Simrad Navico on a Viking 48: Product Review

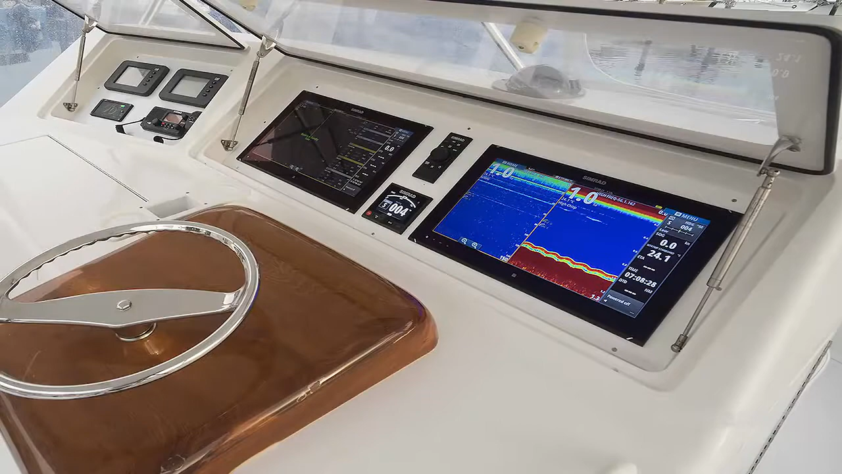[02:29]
the new S5100 sounder module which is just a game changer.
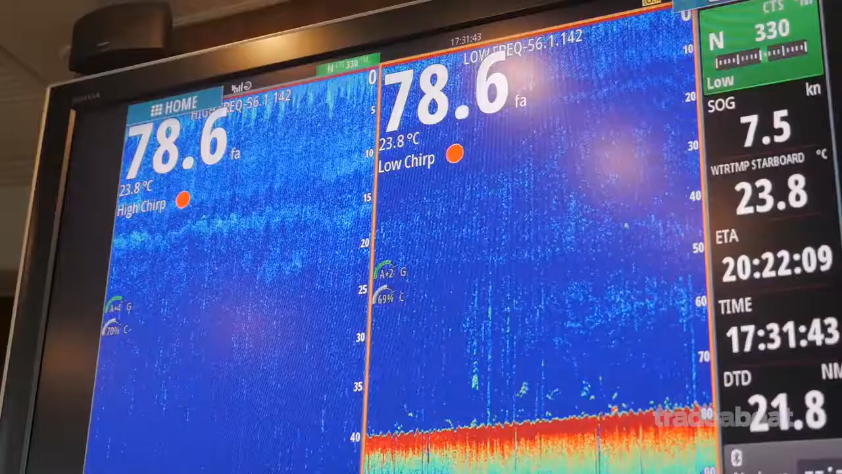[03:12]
On screen: depth 78.6 fa, water 23.8°C, speed 7.5 kn
So everybody, including the deckies down below, can see what's going on all the way around them. Yeah, for sure. If we mark a bunch of bait, the guys can see what depth they've got to drop the jig into.